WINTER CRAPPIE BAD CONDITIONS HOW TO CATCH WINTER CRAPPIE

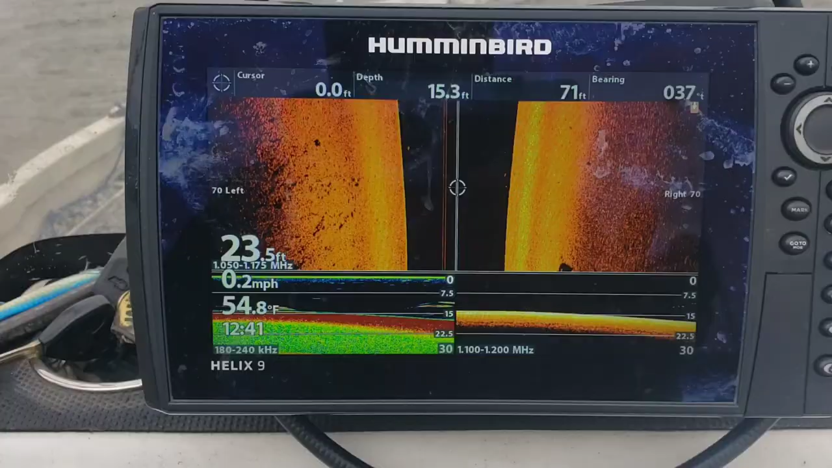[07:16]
On screen: water 54.8°F, speed 0.2 mph
Okay, this is what I'm looking for.
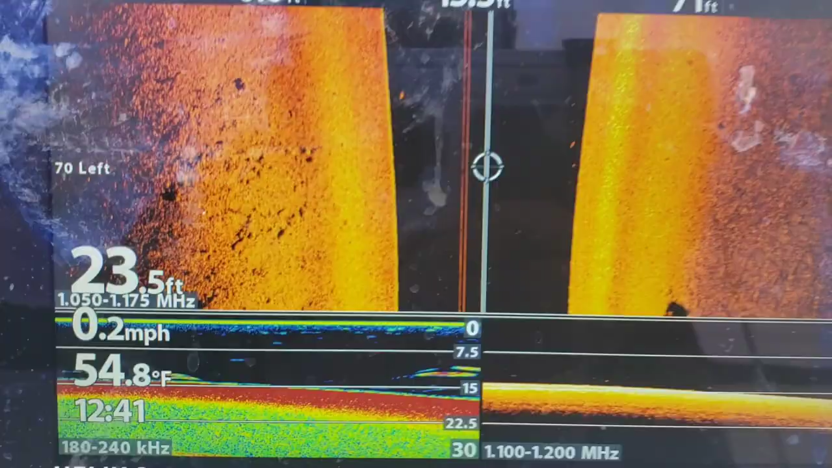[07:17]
On screen: depth 23.5 ft, water 54.8°F, speed 0.2 mph
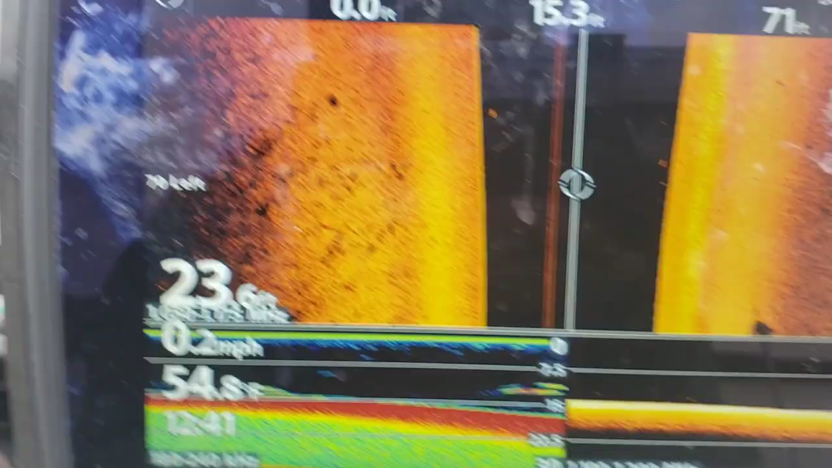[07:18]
On screen: speed 0.2 mph
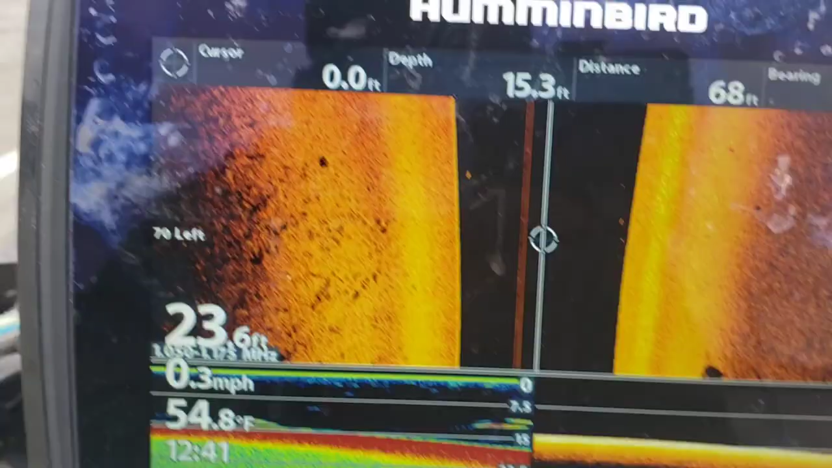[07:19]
On screen: depth 23.6 ft, water 54.8°F, speed 0.3 mph
I want y'all to see that. See all those black dots right over here?
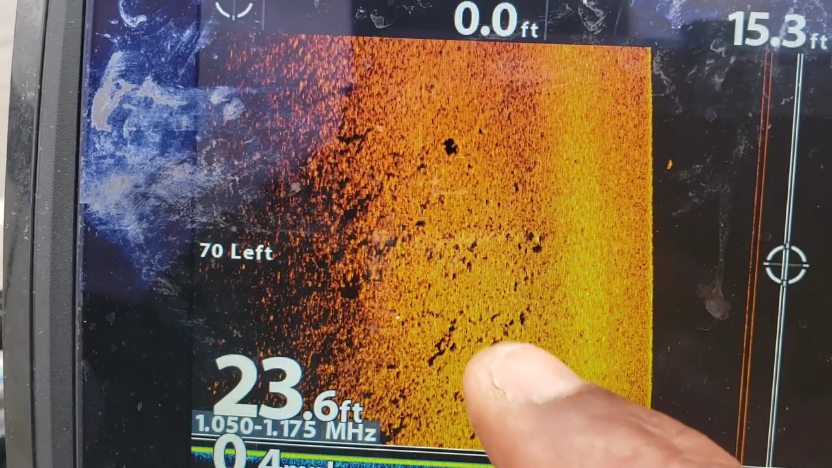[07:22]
On screen: depth 23.6 ft
Let me bring the cursor over to it and zoom in on it.
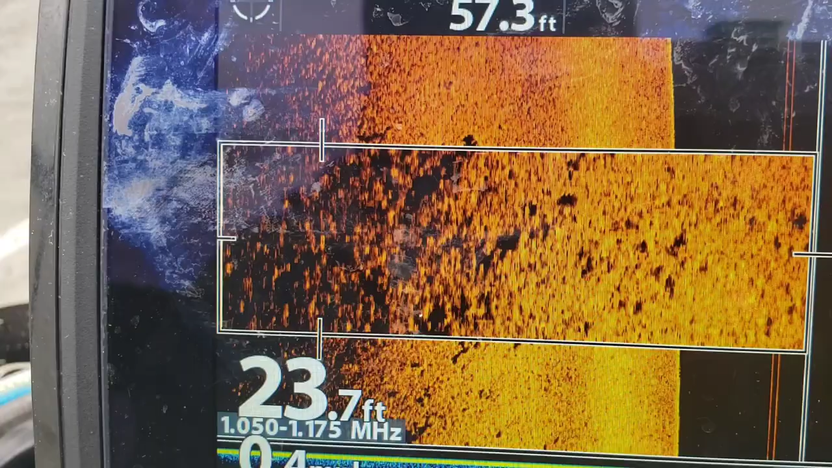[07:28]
See all that? That's schools of crappy right there across this flat.
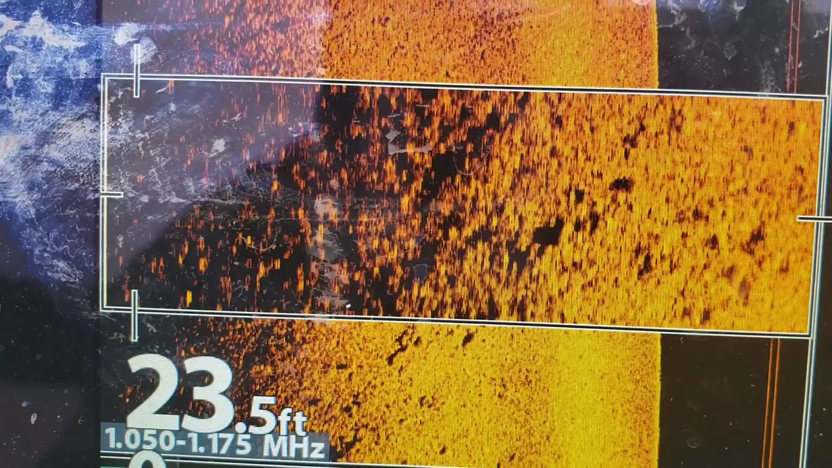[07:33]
On screen: depth 23.5 ft
And that's, it says about 67 foot to my left.
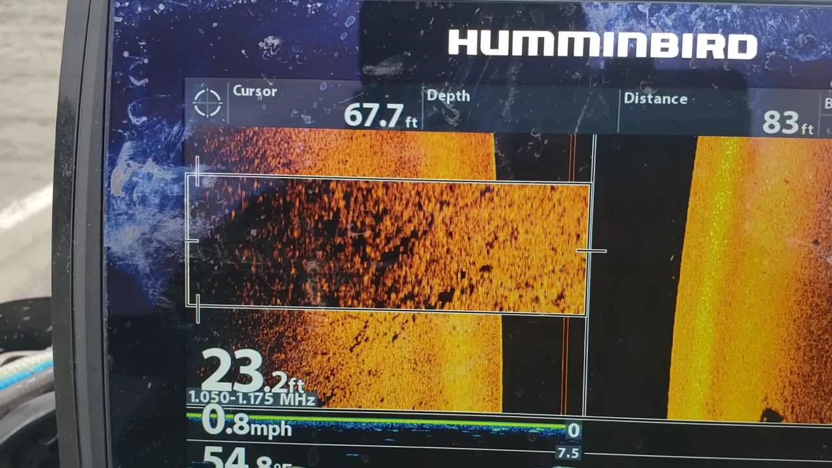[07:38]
On screen: speed 0.8 mph
And so, that's where I'm going to start out.
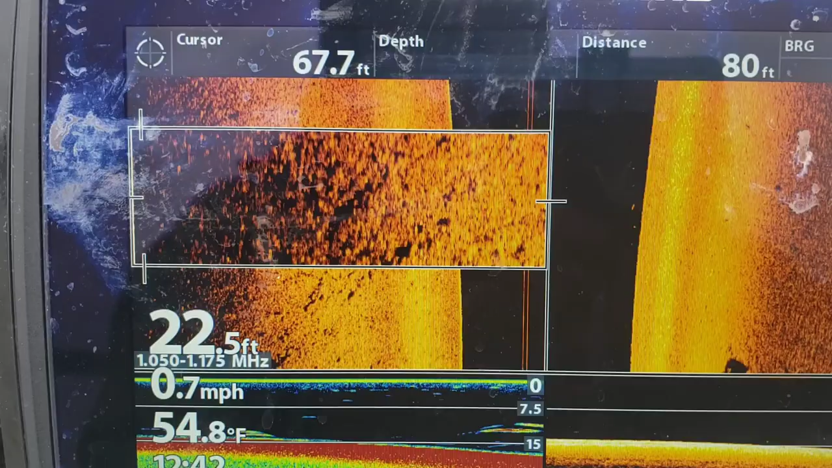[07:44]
On screen: depth 22.5 ft, water 54.8°F, speed 0.7 mph
We've just located a school. That's what it looks like. And so, I'm going back out.
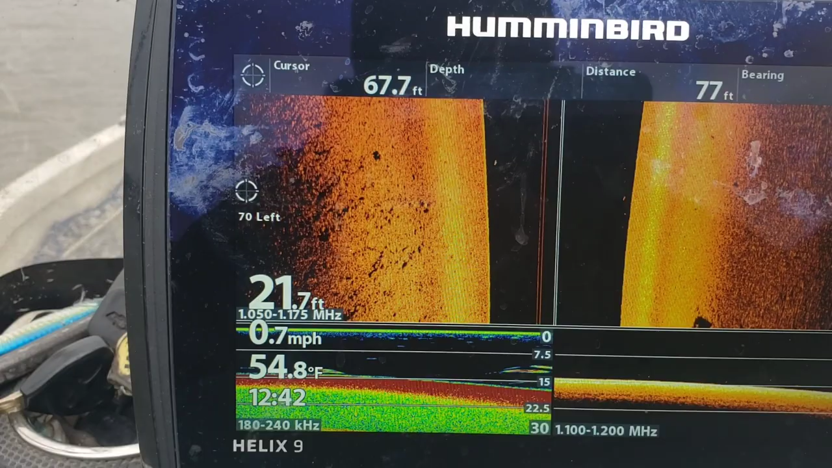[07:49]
On screen: depth 21.7 ft, water 54.8°F, speed 0.7 mph
And so, you see on this side, you don't see no dots or anything.
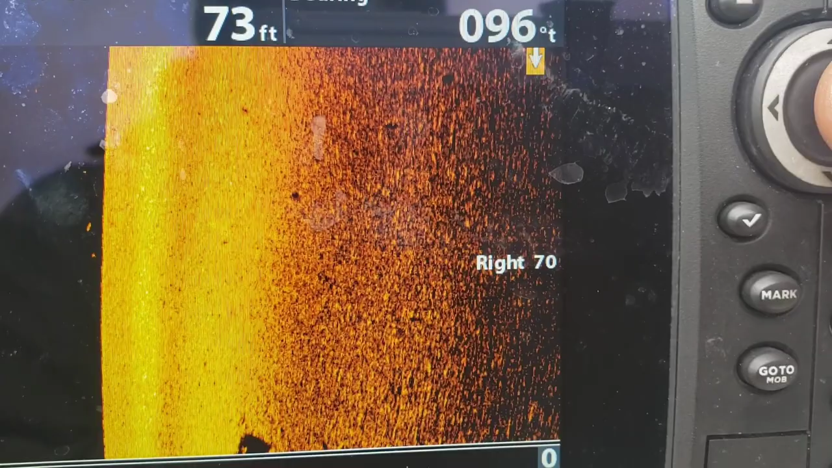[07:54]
But on this side, you can see the dots. That's school of crappy.